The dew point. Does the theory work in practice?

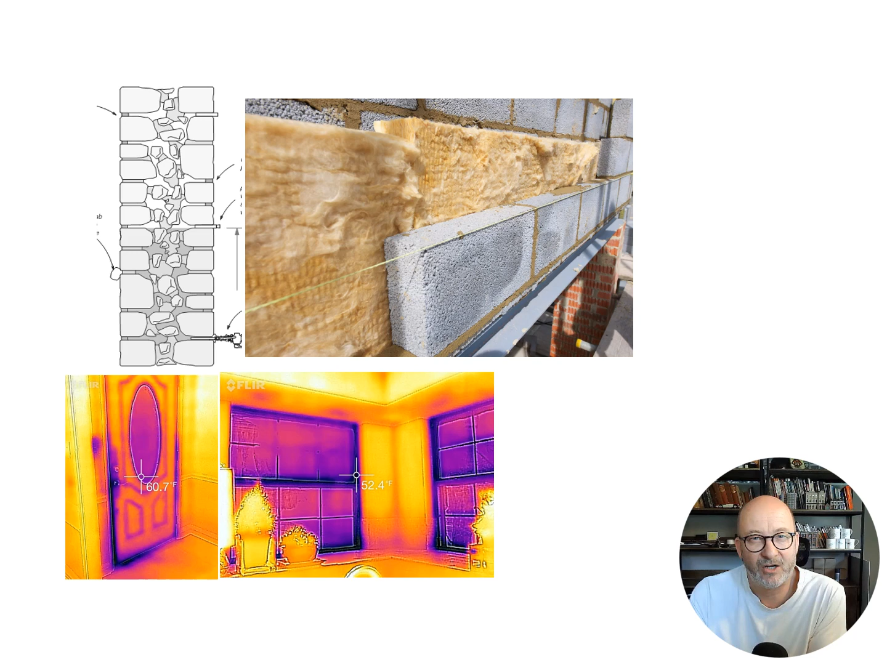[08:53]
The length and severity of winter and the ability of the building materials to safely store and later expel moisture are important factors in determining whether a condensation problem will actually occur. So here are some examples. There's a picture here you can see of thermal image on an
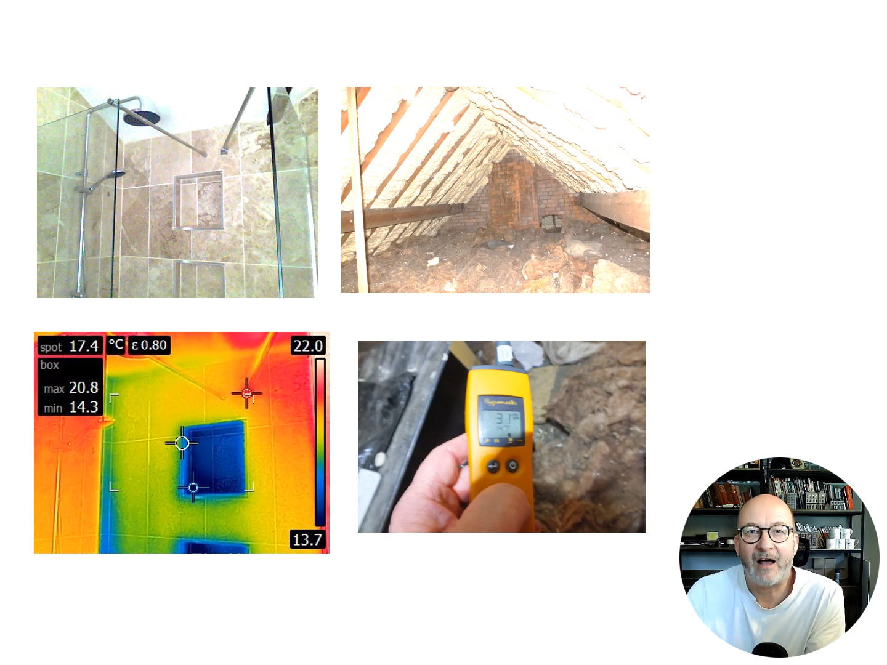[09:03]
On screen: spot 17.4°C
alcove in a shower cubicle and you can see this huge blue cold spot and that's because that this is an outside wall and the alcove is actually built into the thickness. Also the prediction of building and wall condensation does not necessarily indicate an actual condensation problem. Conversely predicting that condensation won't occur in principle when additional materials are added such as spray foams can be equally misleading.